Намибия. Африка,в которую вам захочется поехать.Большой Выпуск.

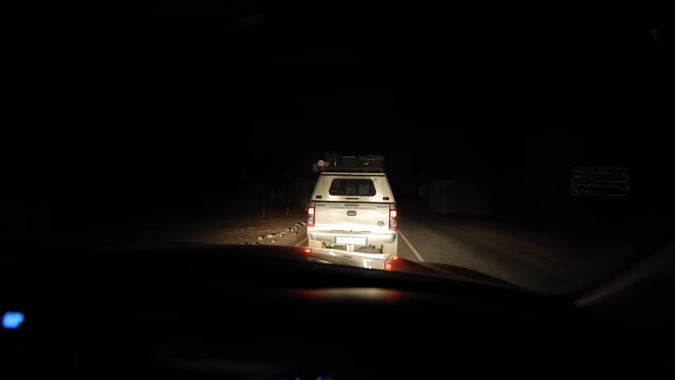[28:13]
я стою в очереди на открытие ворот национальный парк Сосус Флейк и мы с вами едем смотреть пожалуй самую известную достопримечательность Намибии